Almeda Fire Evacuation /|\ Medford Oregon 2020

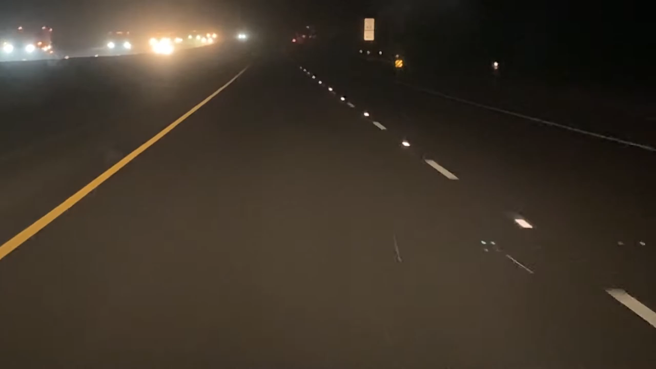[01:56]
That looks like snow, but it rarely snows when it's 80 degrees outside. That is ash. We made it.